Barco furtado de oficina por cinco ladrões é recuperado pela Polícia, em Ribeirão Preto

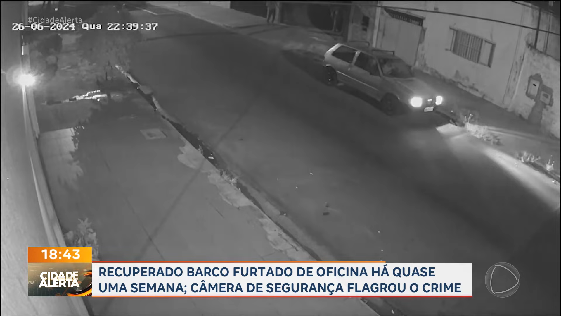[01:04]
Os registros são do final da ação dos bandidos, que já estavam no galpão há pelo menos uma hora. Durante esse tempo, os ladrões carregaram um barco guardado para conserto com vários outros objetos, como motores e baterias. Depois que os ladrões separam tudo o que vão levar, um deles dá a marcha ré no veículo, enquanto os demais prendem um barco cheio de objetos furtados ao carro.